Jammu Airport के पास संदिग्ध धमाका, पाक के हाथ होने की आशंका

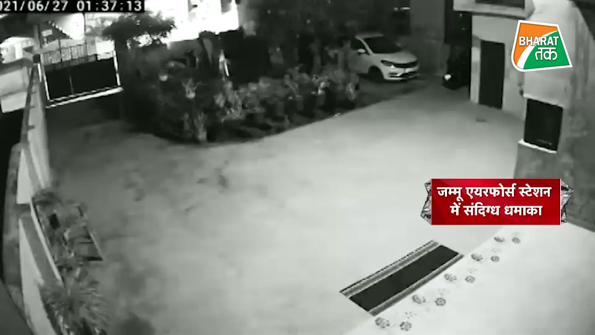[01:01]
इसी धमाके से जुड़ा एक CCTV वीडियो भी सामने आया है।